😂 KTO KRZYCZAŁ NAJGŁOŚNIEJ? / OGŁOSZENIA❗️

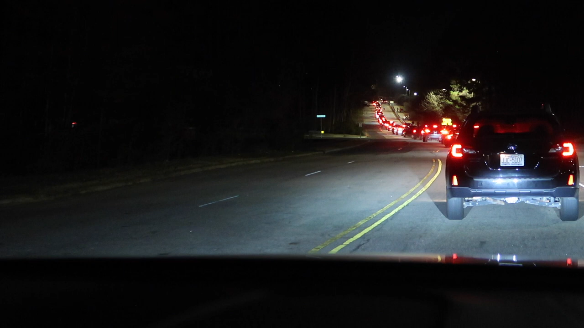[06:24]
Patrz jaki jeszcze jest. Korek! O, idzie, aha, Sebastian. Kolejka.
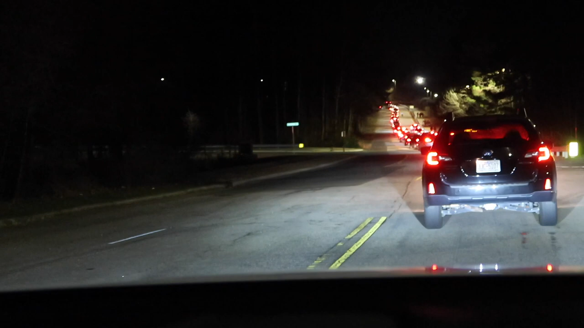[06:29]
Ktoś idzie piechotą. Mówiłam ci, że jednak ludzie pójdą piechotą. Czerwone koszulki.
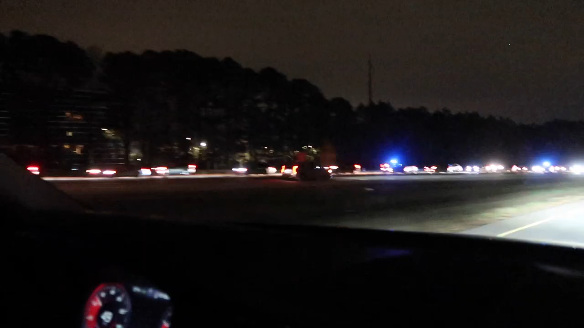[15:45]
No, wracamy, właśnie wjechaliśmy na autostradę i zobaczcie, jakie są korki.
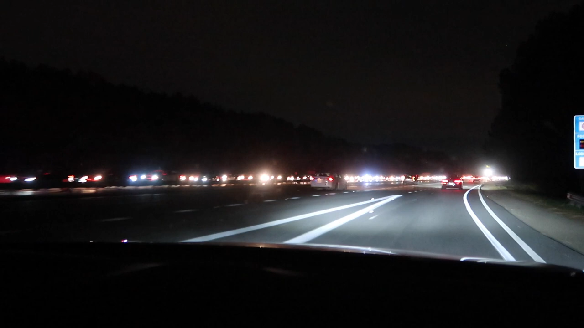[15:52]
My na szczęście w przeciwną stronę, dokładnie. Continue on Wade Avenue for 2 miles.